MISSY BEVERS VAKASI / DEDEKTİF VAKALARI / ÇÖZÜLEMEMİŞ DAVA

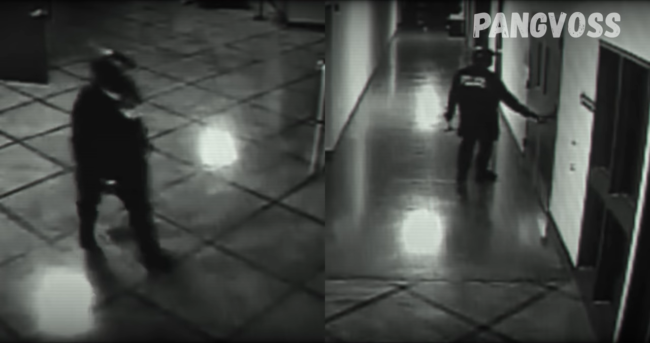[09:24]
Bu kimliği belirsiz kişi ya başarısız bir hırsız ya da kasıtlı olarak kendisini bir hırsızmış gibi göstermek isteyen katildi. Görüntülerdeki bu adam veya kadın bunu tam olarak bilmiyoruz, Missy'nin cinayetindeki ana ve esas şüpheliydi.
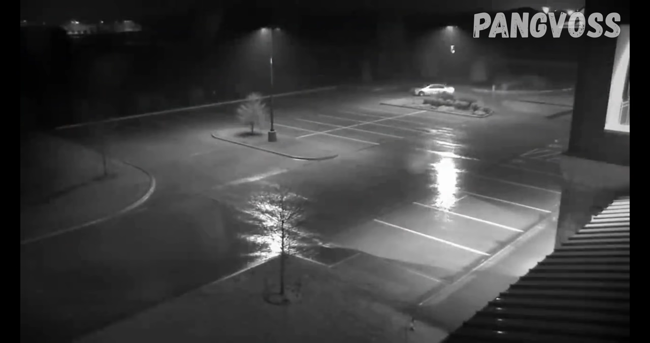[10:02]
Bu araba mağazanın etrafında yavaşça hareket ediyordu. Ve arabanın sürücüsü farları birkaç kez açıp kapatmıştı.
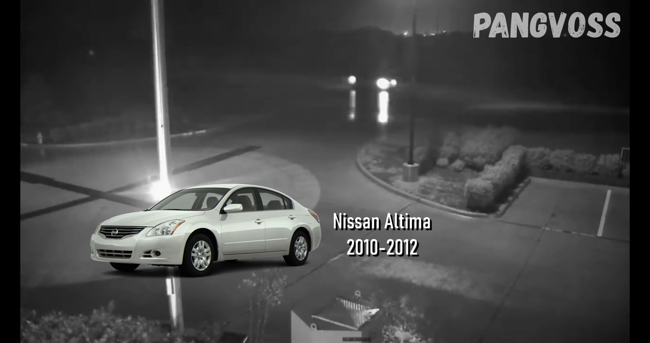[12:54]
İlk garip şey olan ise mağazanın otoparkına girerken araç sürücüsünün hemen farları kapatması ve otoparka yavaşça girmeye başlaması.
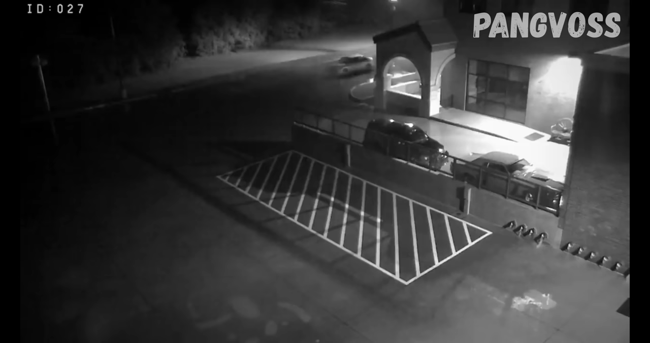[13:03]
Sürücü bir noktada farları kapattı, durdu, farları tekrar yaktı ve sürüşüne devam etti. Belki o anda birine sinyal veriyordu. Arabanın sürücüsü tamamen binanın etrafında dolaştı, farları tekrar kapattı ve 3 dakika boyunca otoparkta park halinde durdu.
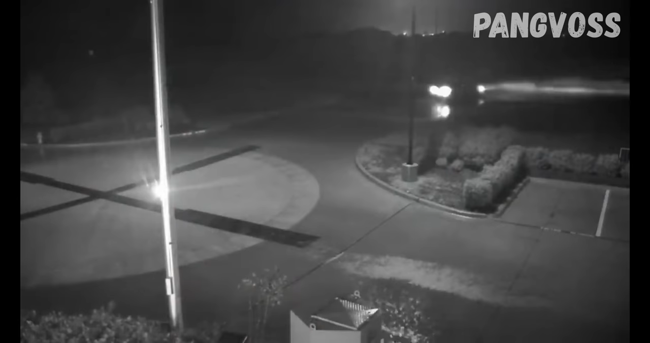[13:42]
Sürücü muhtemelen o sırada gergindi ve fazla dikkat çekmemek için her seferinde farlarını kapatıyordu.